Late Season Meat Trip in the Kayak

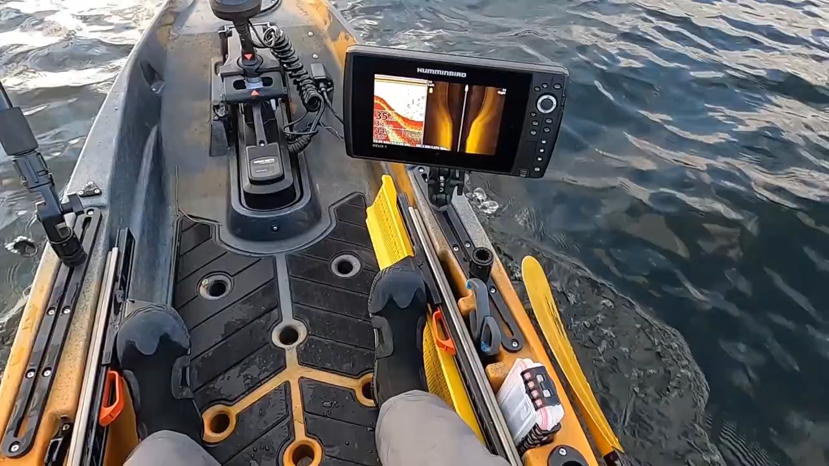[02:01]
Okay, so I'm just cruising along these basins like I normally do, using a side scan. Looking for schools of fish. These are small fish, maybe bluegills. I don't really think that's a school of crappies. Could be some debris. And I'm just scanning out 75 feet to either side. That right over here is what I'm looking for. Just pretty much went right by them.
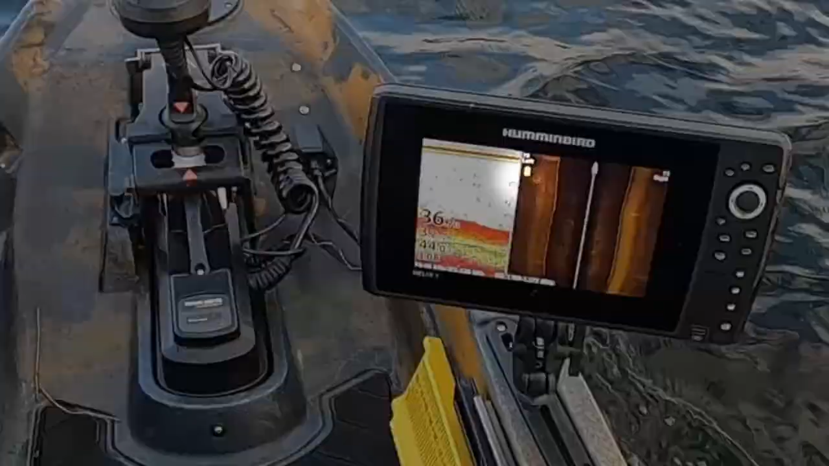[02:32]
There they are, right to my left.